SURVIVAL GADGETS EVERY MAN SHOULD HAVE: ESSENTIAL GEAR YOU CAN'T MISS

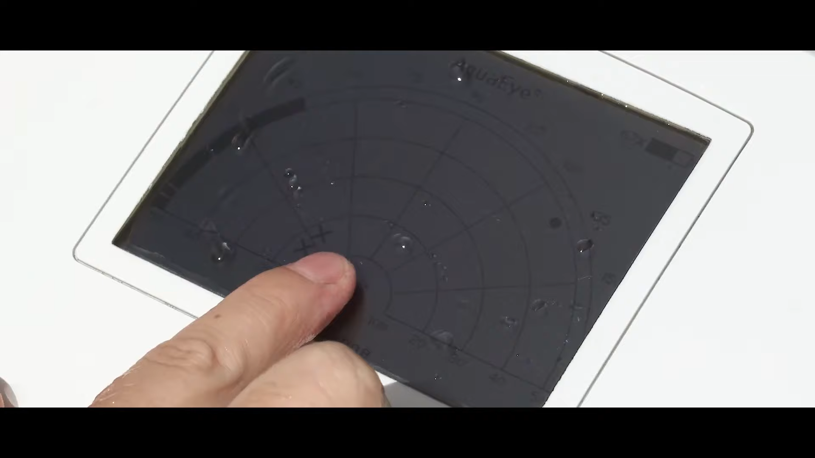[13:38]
This smart device pinpoints the exact location of individuals.
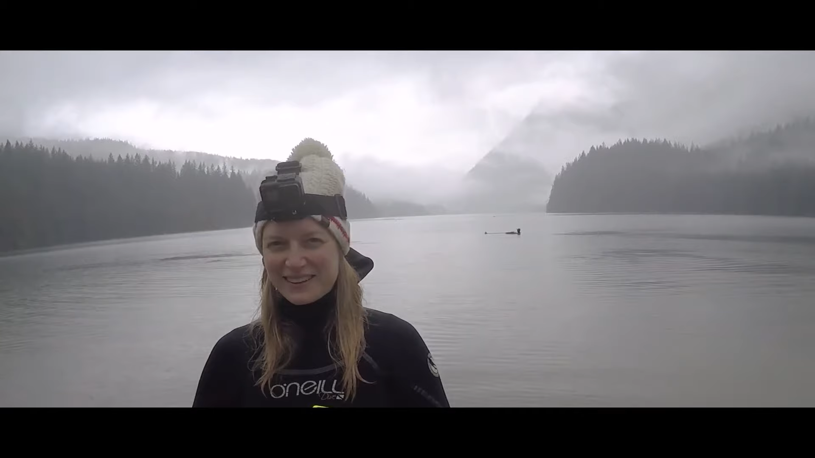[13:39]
A single charge provides 8 hours of search time.
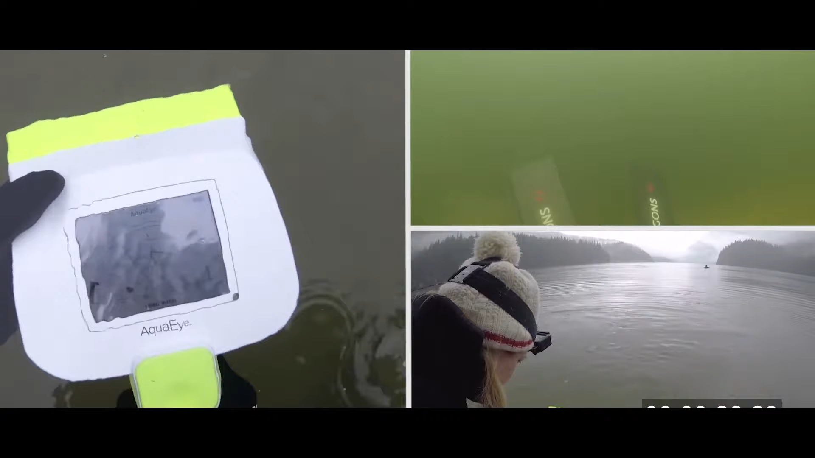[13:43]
The locator housing is designed to withstand shocks, and it's suitable for use in saltwater. The cost of this device is approximately $4,000.